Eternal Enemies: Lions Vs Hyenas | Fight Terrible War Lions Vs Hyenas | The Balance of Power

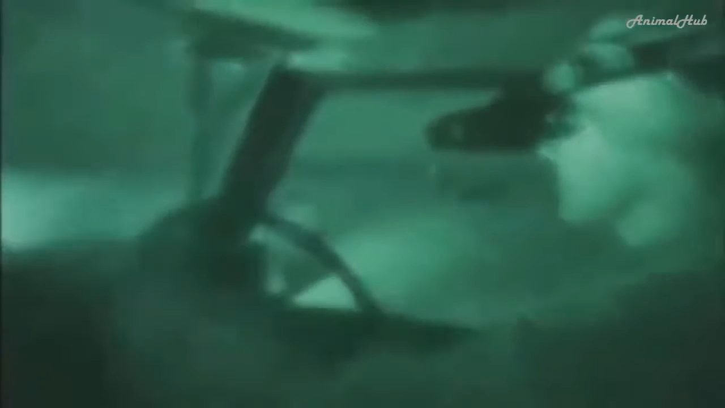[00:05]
For the first time, a unique camera and trained observers reveal a new world.
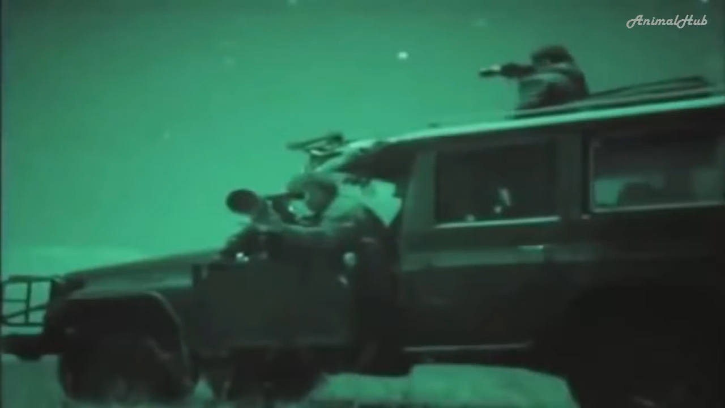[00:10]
Their images may change your view forever. This is the picture you're used to seeing.
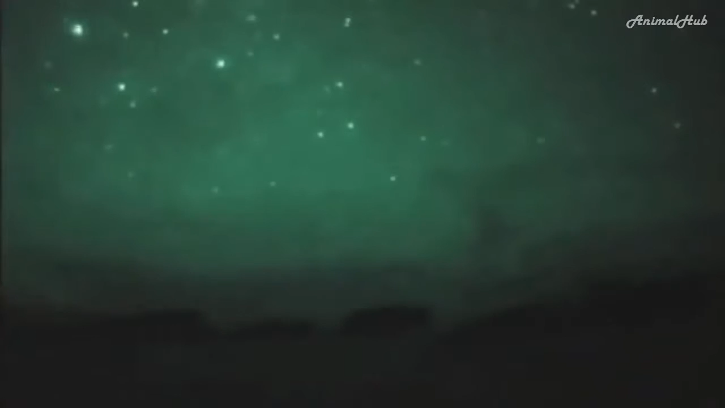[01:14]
While the Maasai enjoy the warmth of their hut, outside the electronic eye at last turns night into day.
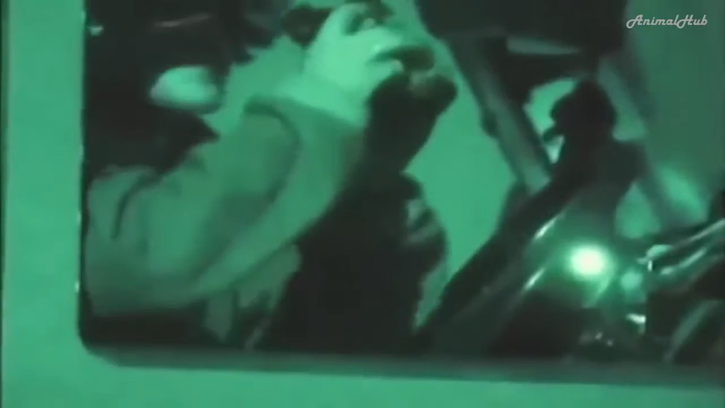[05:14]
Tom Maddox is counting predators in the Serengeti.
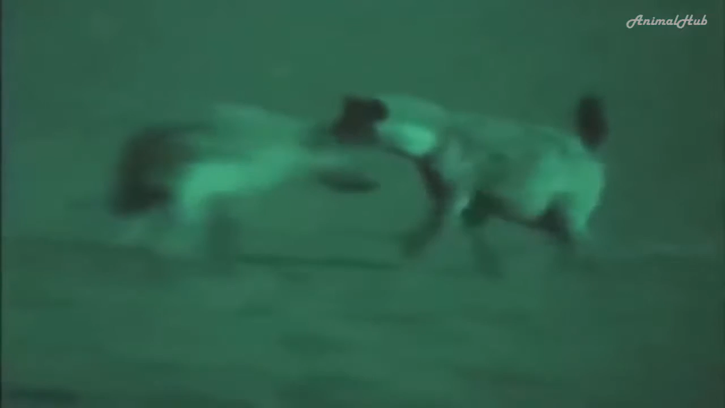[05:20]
He too thought the Maasai land was empty of lions and hyenas, as they're never seen by day. But Tom soon got a shock.
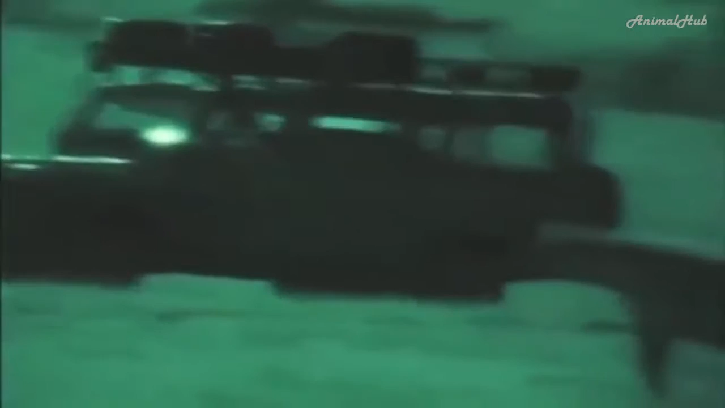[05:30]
We use this technique that we call call-ins, and we basically have a tape of hyenas on a wildebeest kill. And when hyenas are on a kill, they make these whooping noises and these fighting noises.
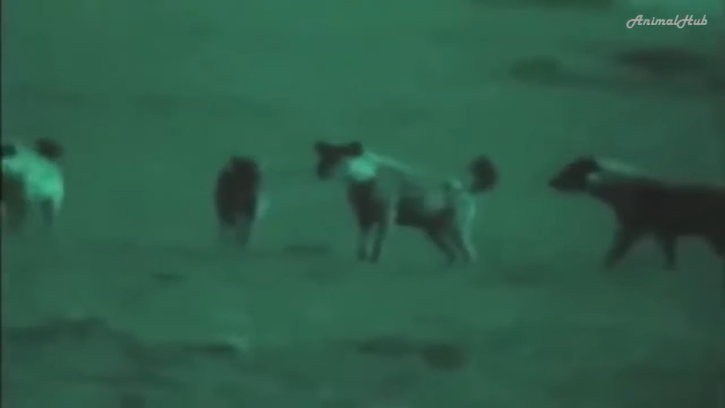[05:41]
There's also a lion on the tape and it's fighting with the hyenas, and there's all this big commotion over this kill.
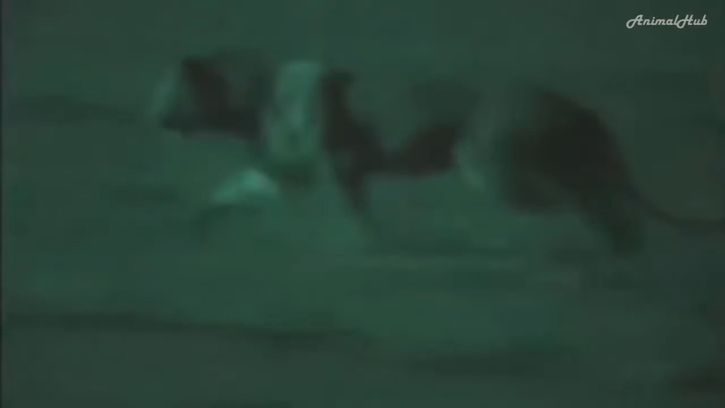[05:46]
And we play this tape on speakers on top of the car.
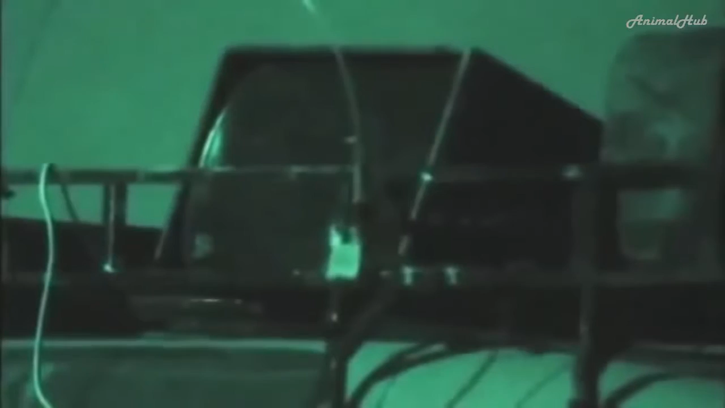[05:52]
And because lions and hyenas both rely on scavenging quite a lot in their diet, when they hear this tape, a lot of them will come in and they'll investigate it, thinking they're going to get a free meal. It was amazing where they come from. They just kind of melt out from the bushes in places you'd never have imagined a lion could have hidden, often quite close to where I was doing the call-in. And then it was equally amazing once the call-in's over, once they decide to go back undercover,
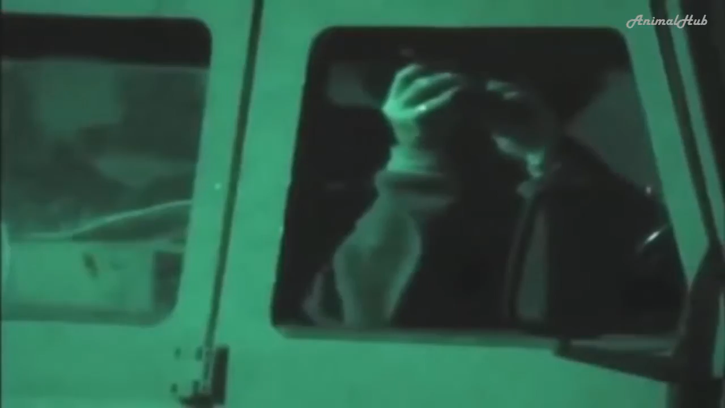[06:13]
usually about the time that the Maasai starting to come out of the bomas around 7 o'clock, again, the lines will melt straight back into the bushes. 1 minute the line's there, the next minute it's gone completely, and I know it must be sitting there somewhere, and they're so hard to find again.
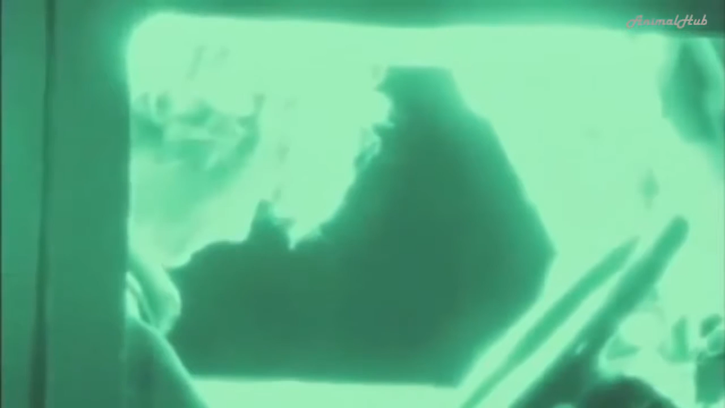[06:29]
The ultra-sensitive camera is many times more powerful than Tom's military scope.
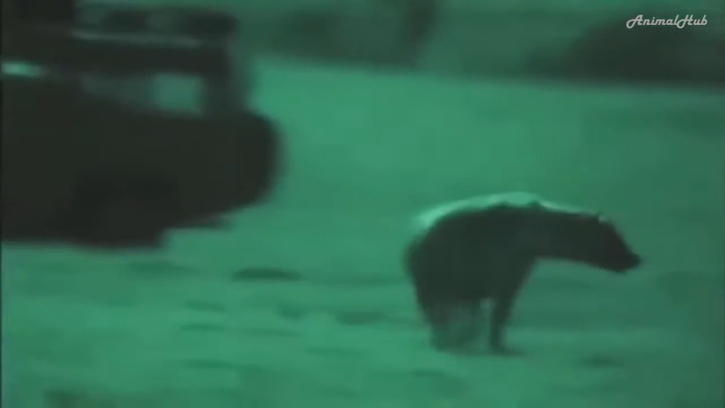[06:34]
Inside the Serengeti, you can drive around and you can see hyenas and lions.
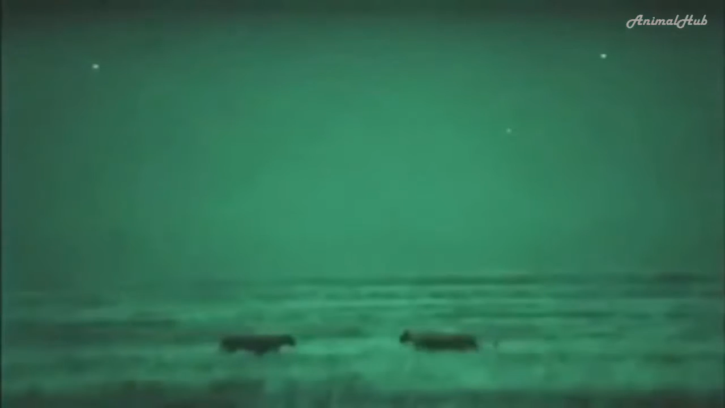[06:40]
They're very obvious throughout the day. Outside the national park, that doesn't happen. You can drive around for days and days and not see any.
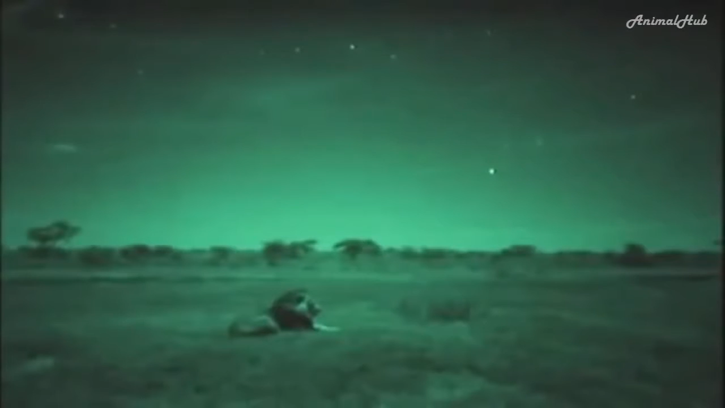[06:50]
The fact that there are any lions at all on the Maasai's land is surprising. So far, I'm finding an extremely high number of lions outside the park.
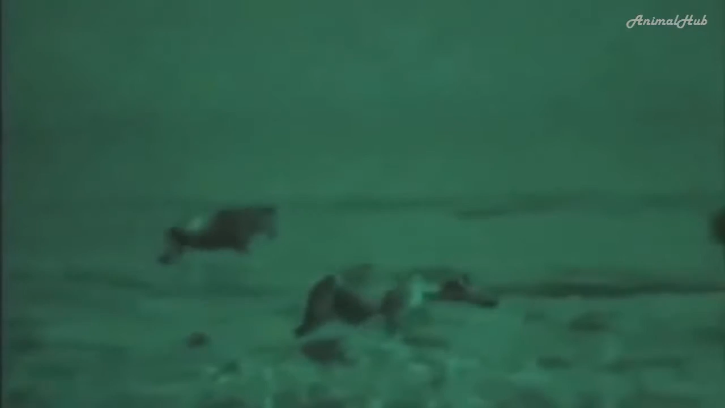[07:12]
Hyenas are also extremely common. Compared to inside the park, there were fewer, but there are still a sizable number thriving outside the park, and you will actually see them when you drive around in the evening. The hyenas are usually pretty visible.
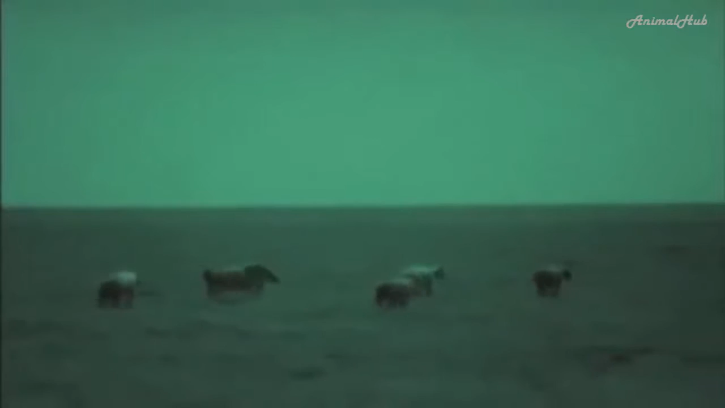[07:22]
No wonder the Maasai report meeting wild animals frequently, even by day.
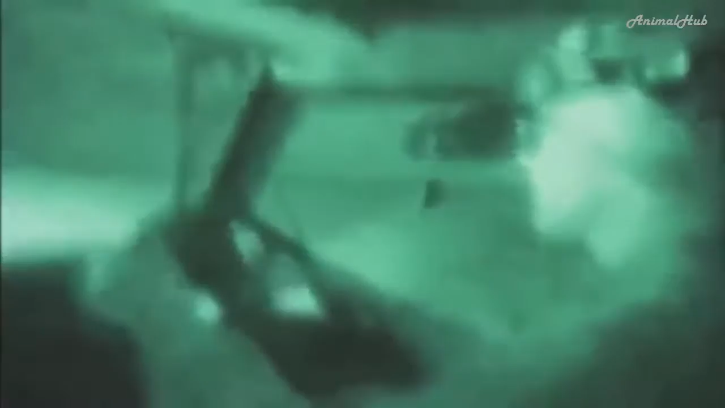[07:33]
Another worker on the night shift is Paula White. She's interested in studying hyenas in this different world,
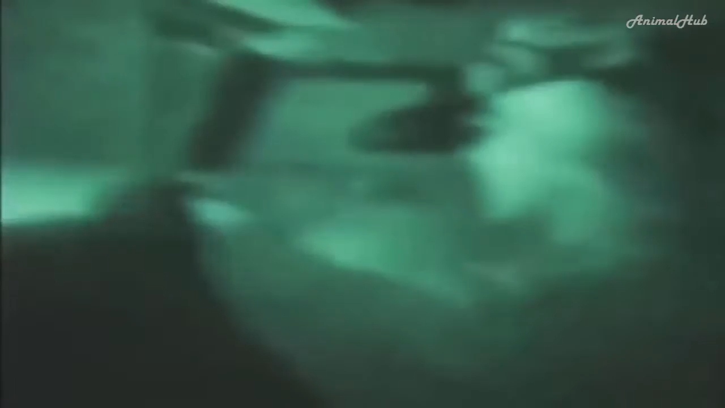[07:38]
to learn how they and the lions carve up each other's catches.
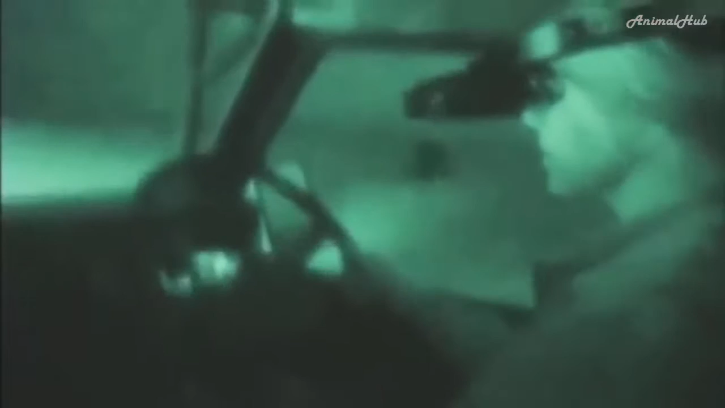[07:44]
And like her quarry, she follows her ears. I'm going out to see if I can find some hyena kills, take a look at how many clan members are on the kill and whether or not there's any clashes going on.